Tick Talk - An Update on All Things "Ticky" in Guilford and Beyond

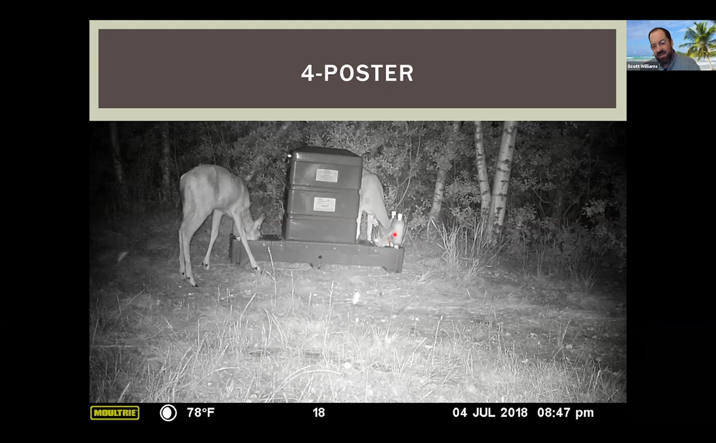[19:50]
And because the trough is oriented the way it is adjacent to these paint rollers, you know, the goal is for deer to make contact with these rollers as they're feeding on here. So this is great here. So we have this doe.
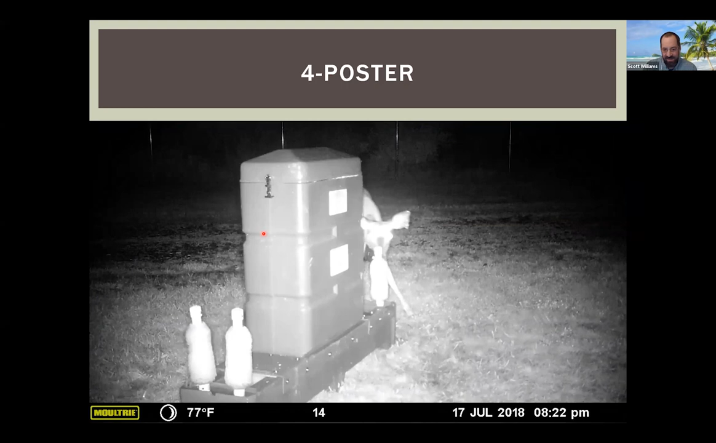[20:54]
But there's some other things that, you know, here in this animal, we can see that it's likely this device is empty and she keeps on kicking it and moving it and she can smell the corn and just just moving it all around. So ultimately, when they when they're not full of corn, they molest them to the point where they knock them over.
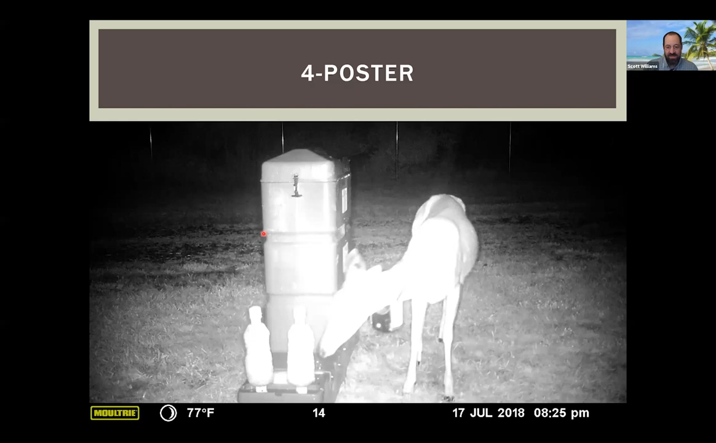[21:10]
And then we have to come service them and put corn and treat them but they're they get pretty aggressive with them and and move them around quite a bit.
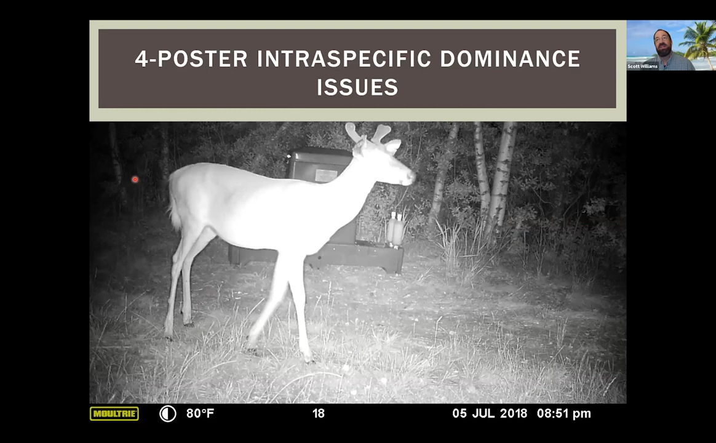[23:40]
But then some of the of more concern you know is some of the interest interest specific dominance issues where you have the deer keeping other deer away from the feeders. deer have a hierarchical social structure where they're dominant both does and bucks that keep the others at bay. So when you have a permanent food source like this there can be issues arise where deer can keep other deer from coming into feed and getting treated which limits the effectiveness of these devices for sure.
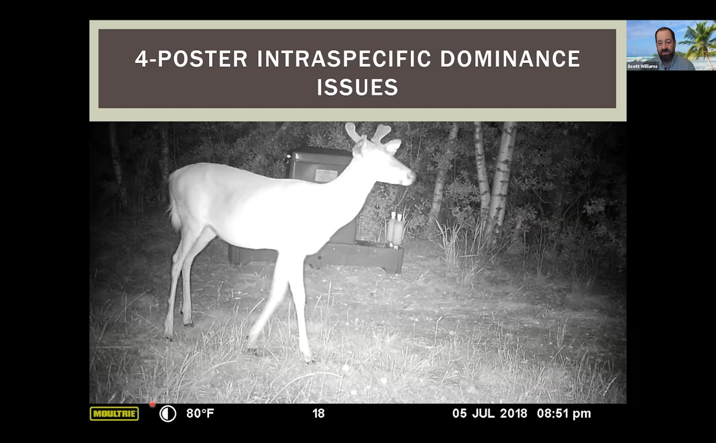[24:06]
So here you can see you know mama doe over here this is an aggressive posture with her ears
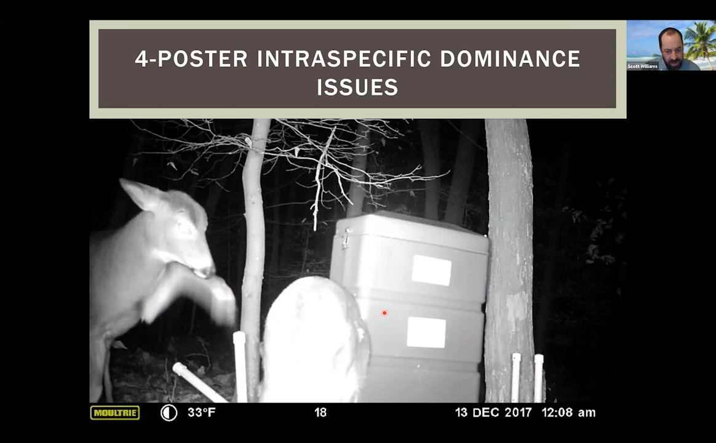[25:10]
So this was in December when we were putting the devices out without the paint rollers on so they'd get used to them and understand what they were. But clearly you know at midnight this this doe is trying to dominate this animal and keep them away from her food source. So there's those issues we have to contend with.